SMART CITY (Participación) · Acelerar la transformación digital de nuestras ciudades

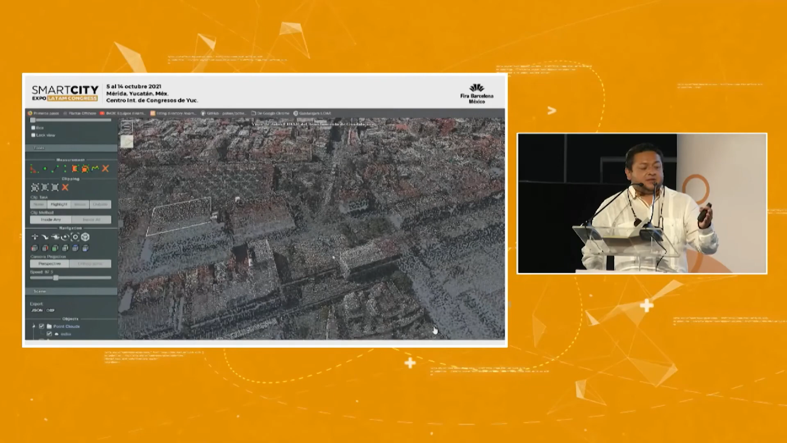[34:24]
la ciudad ya puesta en un sistema en el cual puedo recorrer visitar medir y
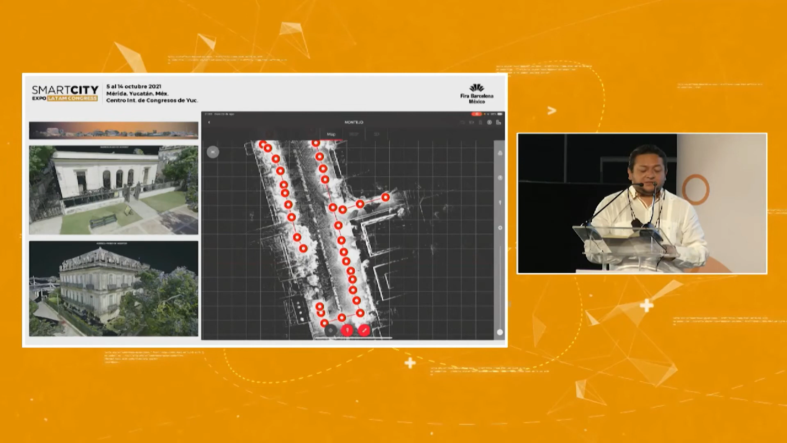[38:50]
este es un proyecto que estamos haciendo aquí precisamente aquí cerquita en Paseo Montejo lo que estamos haciendo es el levantamiento
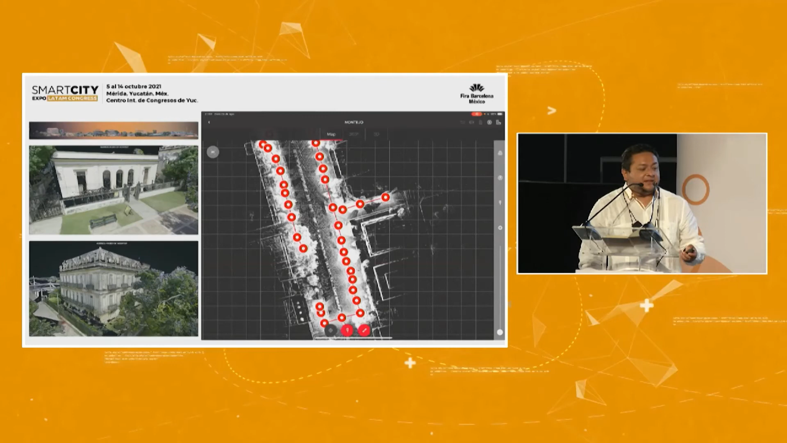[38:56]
aquí se ve un poco esto que tienen ustedes aquí
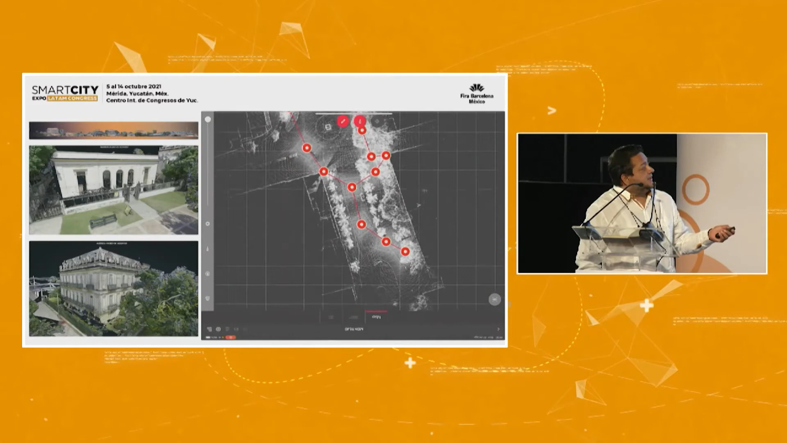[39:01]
son las posiciones del equipo que fuimos escaneando Paseo Montejo este es el resultado como pueden ver
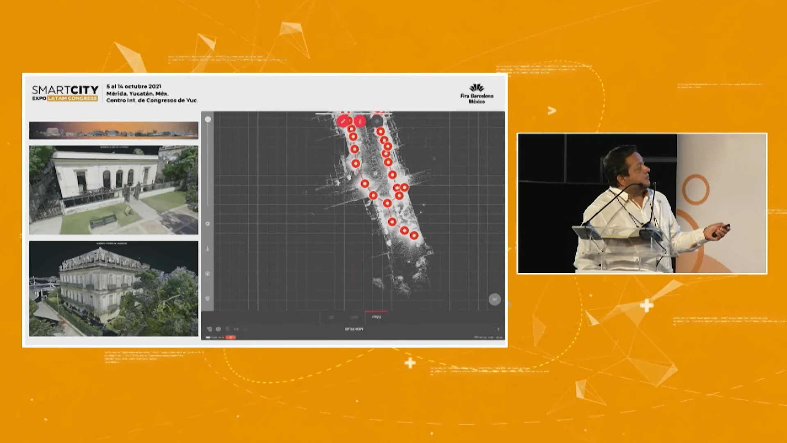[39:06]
es como una foto pero realmente eso está en 360 yo puedo tomar medidas puedo medir
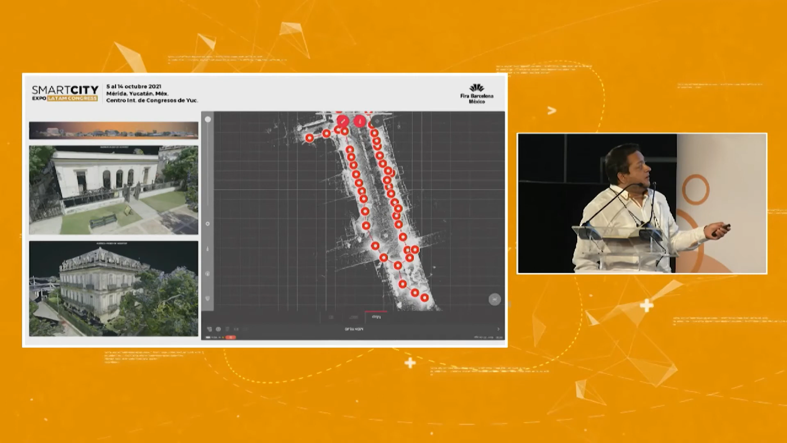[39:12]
el ancho de la calle por ejemplo tengo todo esto es inclusive muchísimo más avanzado que
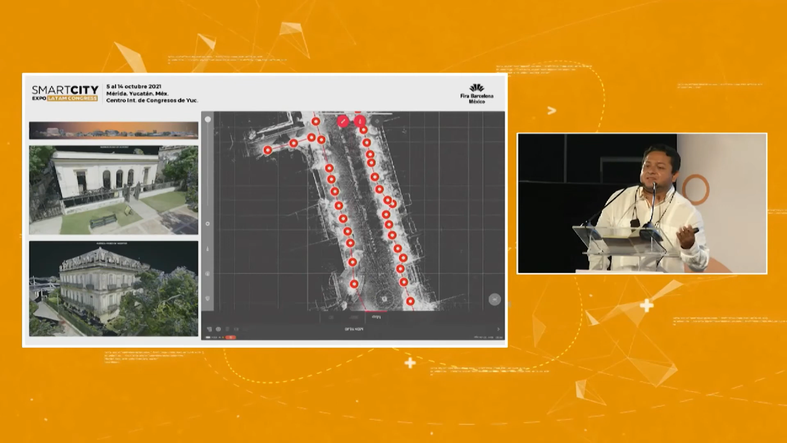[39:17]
una topografía de manera tal que yo ya podría aquí colocar la información por ejemplo
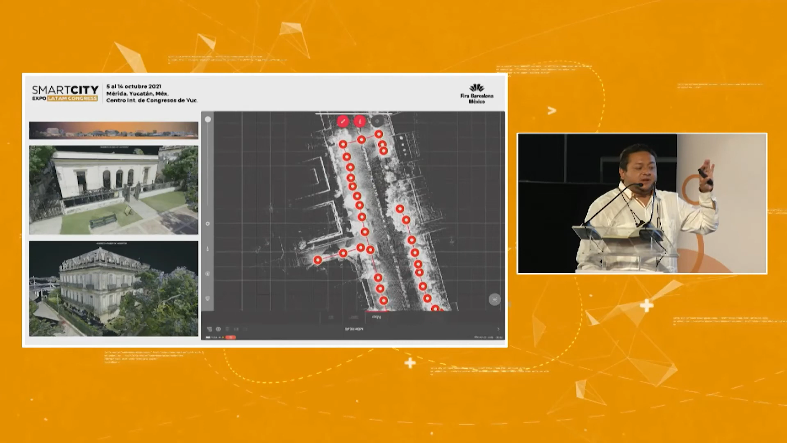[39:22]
de seguridad cuántos pasos puedo cuantificar y puedo administrar también la información y ya poner por ejemplo una capa de información para temas de seguridad donde puedo yo enlazar por ejemplo
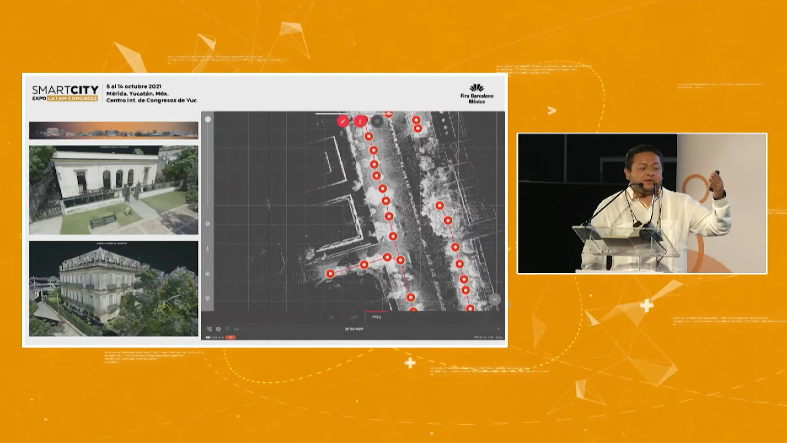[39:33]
qué cámaras tengo si está operativa si no está operativa entonces ya puedo trabajar de manera holística bueno aquí no sé por qué se ve al revés pero esa es la foto